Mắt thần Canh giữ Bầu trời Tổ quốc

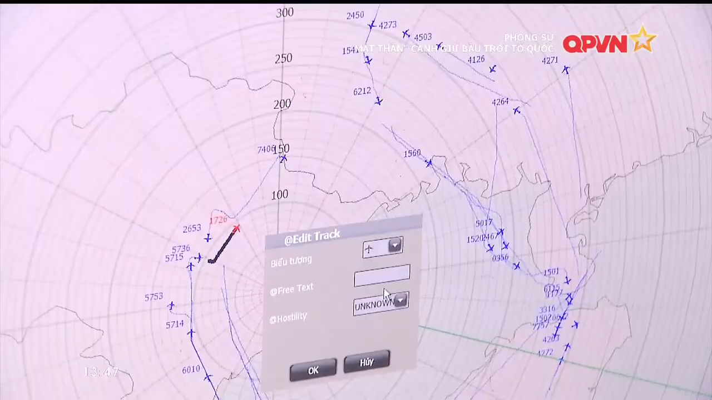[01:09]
Giải định có một phần tứ bay không xác định di chuyển vào không phận phía đông bắc nước ta.
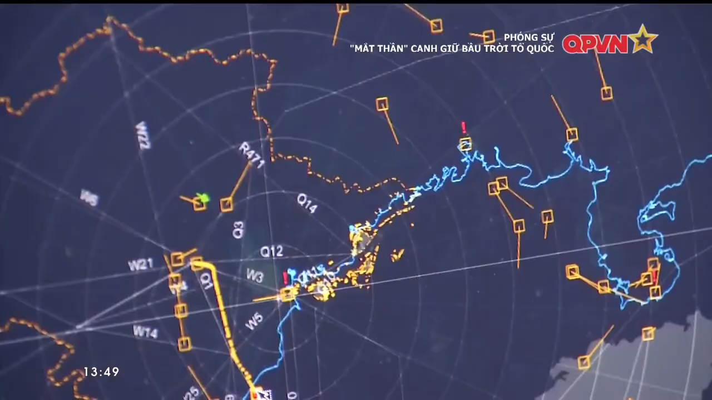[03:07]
Hệ thống đài, màn hình hiển thị tất cả trên máy tính, đặc biệt giao diện bằng tiếng Anh,
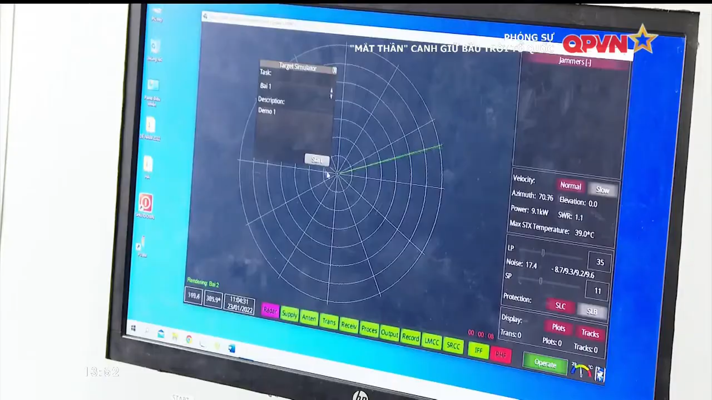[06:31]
Mô hình này giúp bộ đội thao tác, sử dụng khí tài thuần thục,
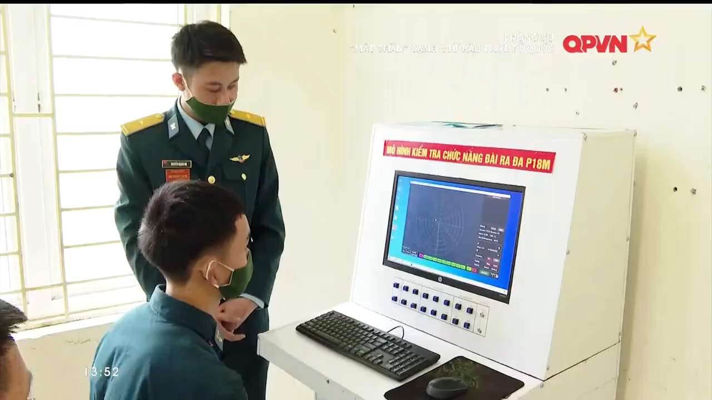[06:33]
phối hợp hiệp đồng giữa các số,
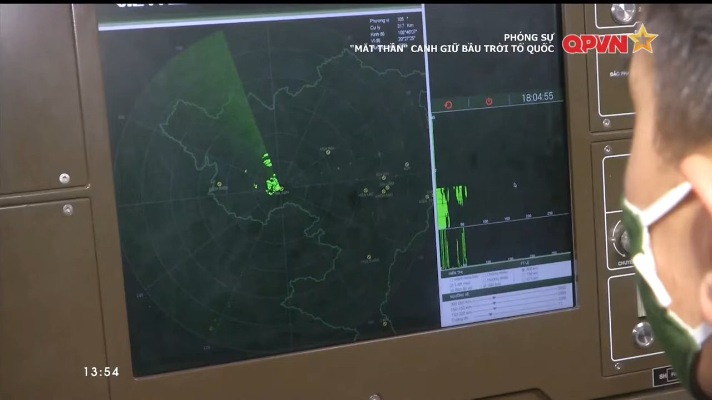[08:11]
sư đoàn 361 lại dõi đôi mắt tinh tường của mình vào bầu trời đêm để quan sát mục tiêu.
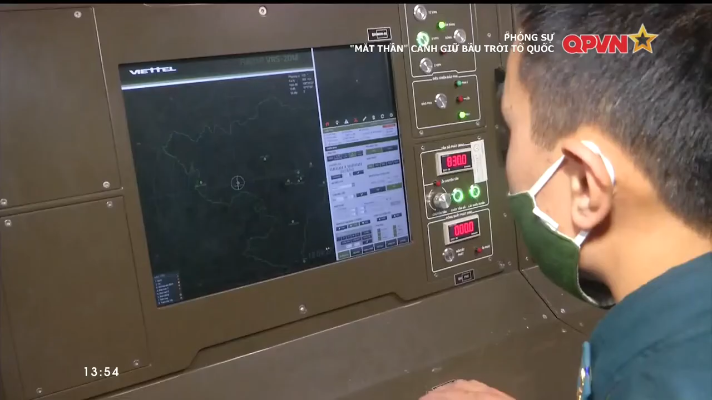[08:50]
phạm vi rộng và đặc biệt là khả năng chống nhiễu cao, cũng như khả năng bắt thấp và cực thấp. Trong mọi điều kiện, hoàn cảnh, đặc biệt là thời tiết,